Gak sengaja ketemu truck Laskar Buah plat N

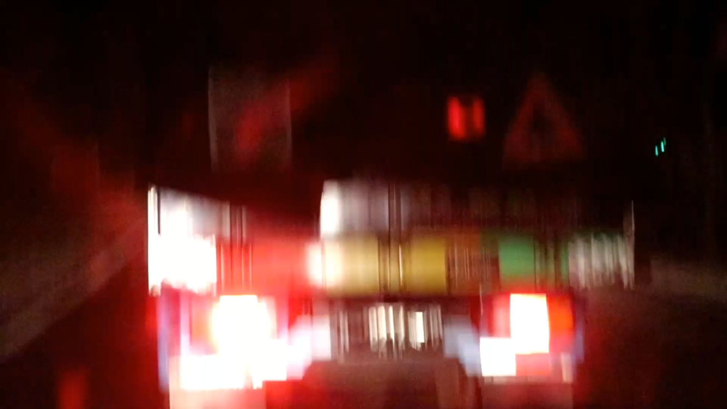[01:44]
Ngeblok bareng Laskar Buah Kota Malang. Asoy.
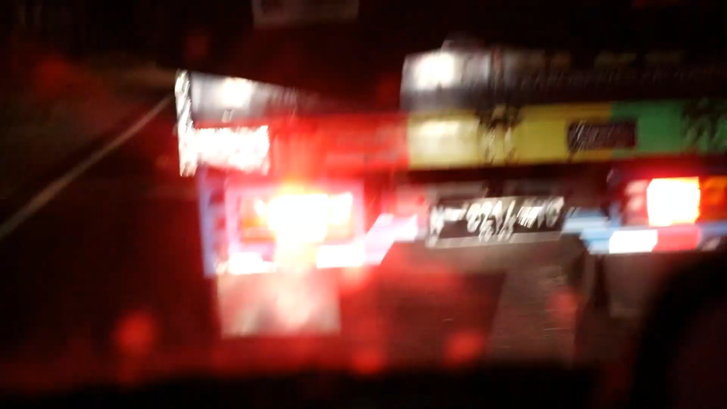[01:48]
Ini di
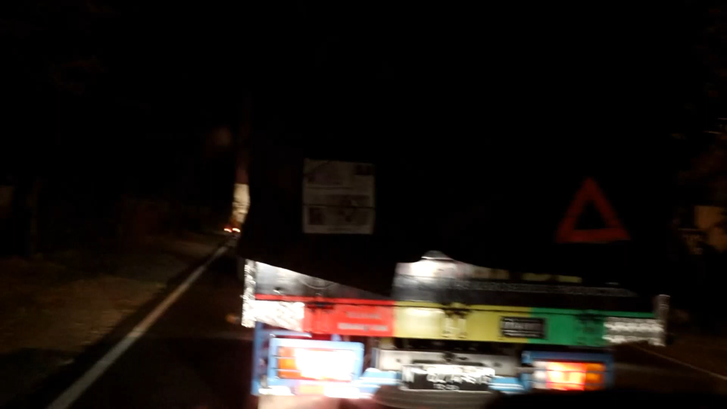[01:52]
jalan raya Bojonegoro Babat, daerah Purno, guys.
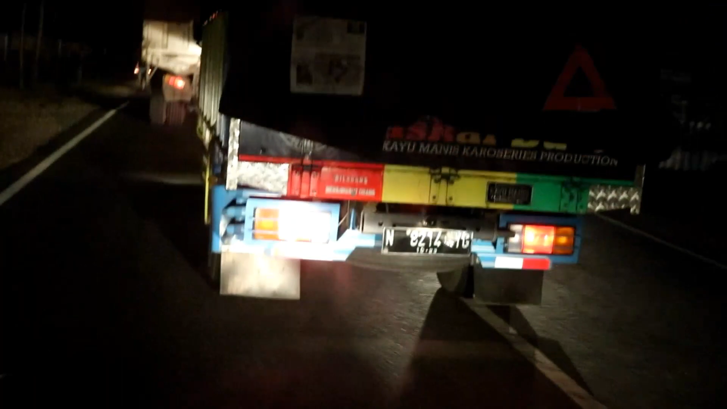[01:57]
Kebetulan sekarang juga lagi musim coblosan ya Bojonegoro ya.
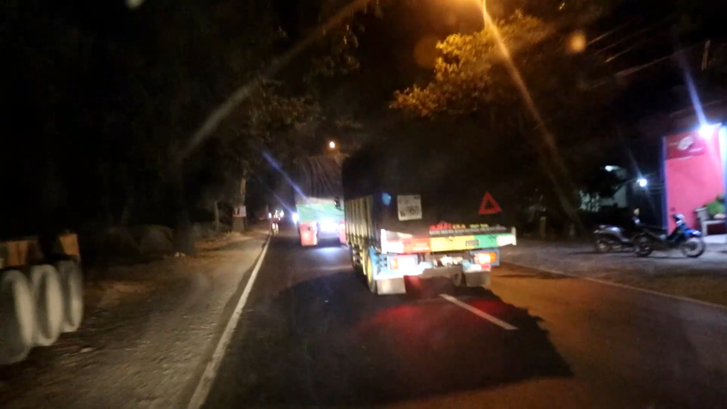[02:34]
Ini kayaknya ngangkut apa ini, buah juga dari Kota Malang.
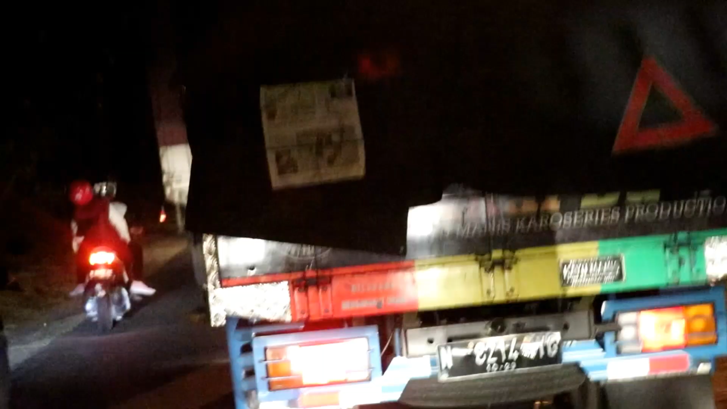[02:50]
Mungkin yang dilihat teman-teman yang daerah Semarang,
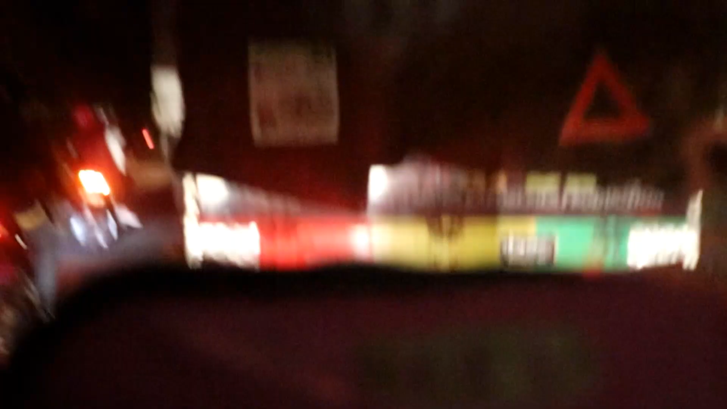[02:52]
daerah Jawa Barat, mungkin pernah ngomong, "Mas, saya ketemu Laskar Buah di daerah Semarang. Saya ketemu Laskar Buah di daerah Jogja, daerah mana lagi, Jawa Barat." Itu mungkin ya Laskar Buah ini, guys, depan kita ini.
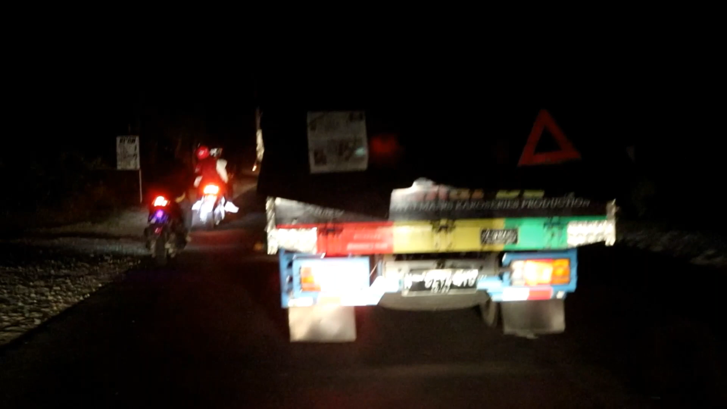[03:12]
Soalnya kalau Laskar Buah Bojonegoro, kita belum pernah kirim barang sampai Jawa Tengah,
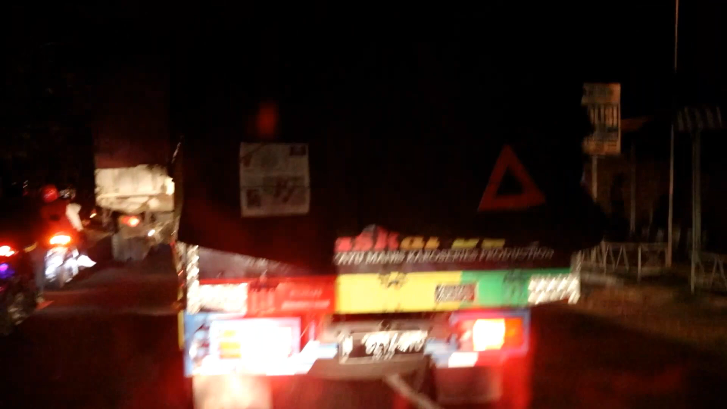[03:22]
Jawa Barat, sampai Semarang itu belum pernah. Mungkin ini yang teman-teman lihat ya, mungkin Laskar Buah yang ini ya.